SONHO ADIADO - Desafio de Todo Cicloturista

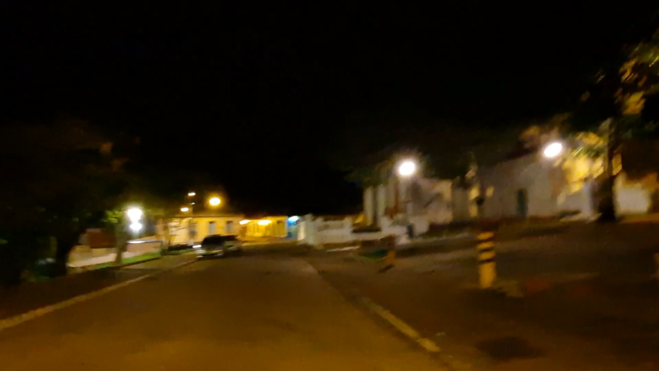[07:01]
Uma das regiões aqui mais massa de Floripa A igreja